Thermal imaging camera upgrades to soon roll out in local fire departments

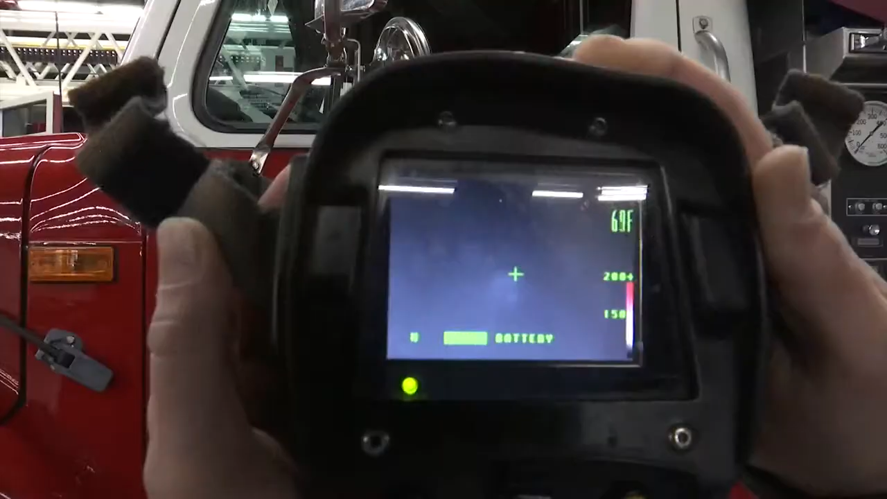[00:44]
On screen: spot 69°F
The handheld device can see through smoke when the human eye can't.
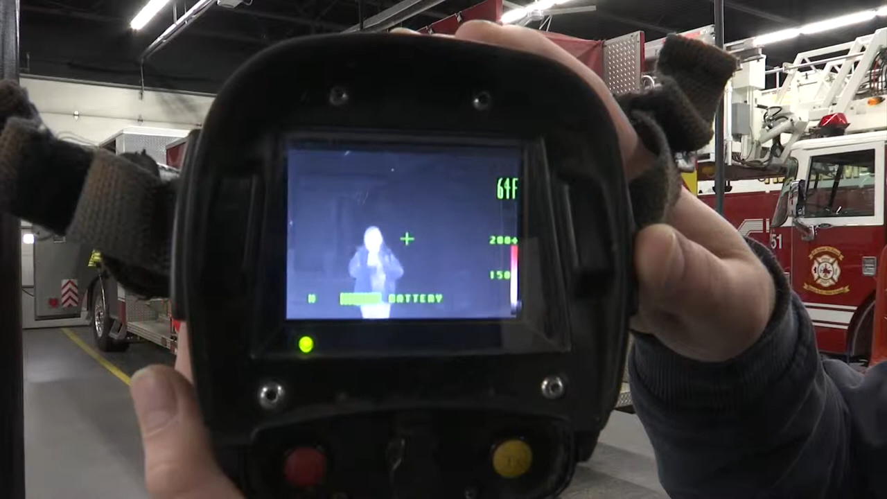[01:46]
I stood in front of one of the thermal imaging cameras to catch a glimpse of what a possible search and rescue could look like.